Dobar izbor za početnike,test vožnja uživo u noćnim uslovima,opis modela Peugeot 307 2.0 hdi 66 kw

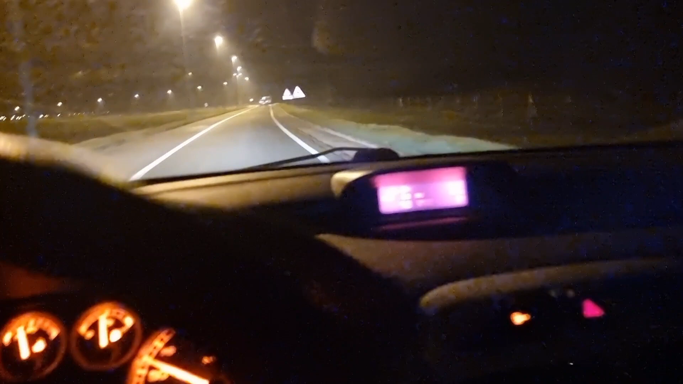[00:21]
Možemo da vidimo na board kompjuteru pri nekoj
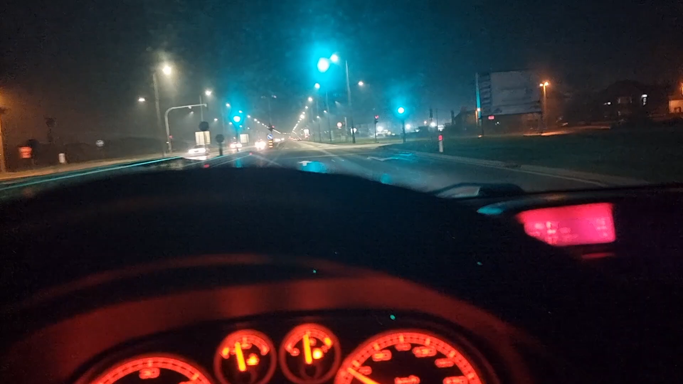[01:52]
imate podešavanje muzike, tako izgleda ložnja u noćnim uslovima. Hvala što pratite.